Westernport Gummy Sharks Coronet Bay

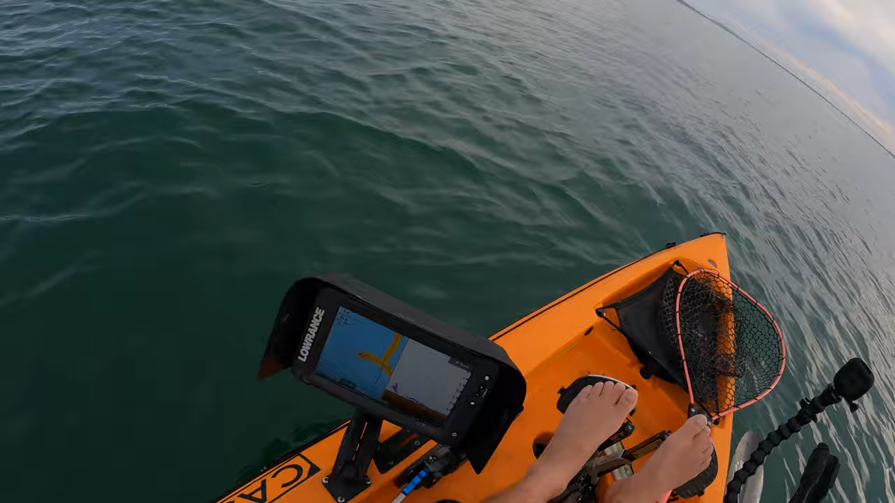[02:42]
much so we're going to anchor up and check out a bait rod we might even rig up this one as a light little bait set up as well um but yeah it looks like there's a bit of bait around here anyway so deploy the anchor and get rigged up